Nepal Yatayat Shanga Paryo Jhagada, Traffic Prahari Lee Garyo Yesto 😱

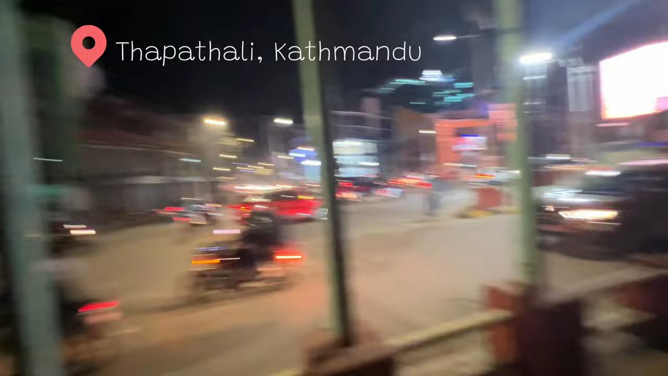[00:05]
अहिले थापातलीमा छु हैन यो चाहिँ थापातलीको बाटो हो अनि यो चाहिँ यो ब्लाइन्ड स्पट हो के यो हिन्ने ब्लाइन्डहरू हिन्नु हुन्छ के यहाँ